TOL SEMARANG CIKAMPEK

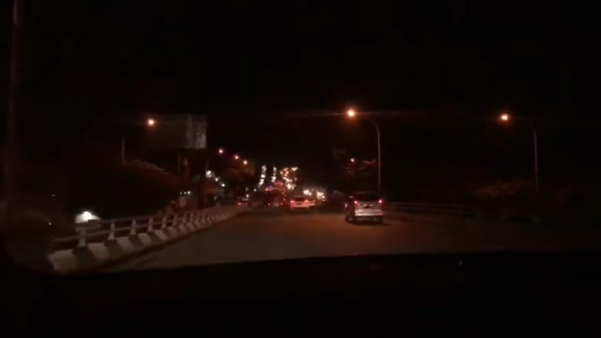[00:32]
Ini daerah Kalibandang sahabat, yaitu Bandara Internasional Ahmad Yani, Semarang.
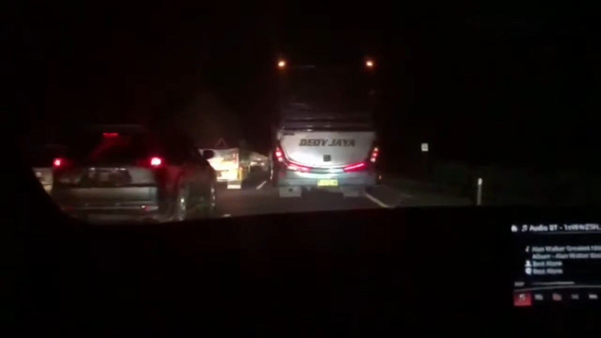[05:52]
Ini sampai di kilometer 198. Jadi, secara bersamaan jalan tolnya begitu padat. Ramai tapi lancar ya, sahabat ya. Nah, ini di sini baru terlihat ketahanan driver setelah menempuh beberapa jam perjalanan di tol.